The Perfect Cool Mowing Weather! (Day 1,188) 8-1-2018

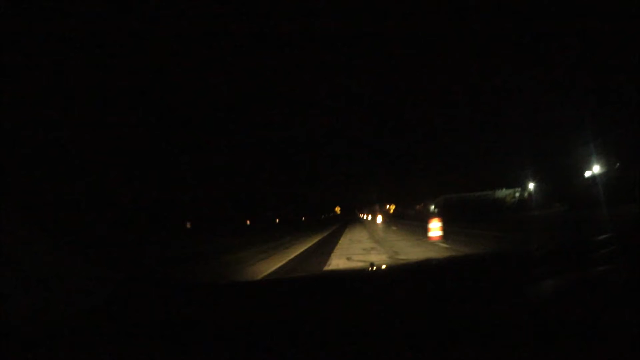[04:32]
guys, I had seen another one of those things knocked out, hope I put out one another one, I tell you, man, I shouldn't have ever came this way after the last hours that I did it until they get this stuff fixed because it's all jacked up all the time. However, I'm going to go pretty slow. This is where I ran into that one.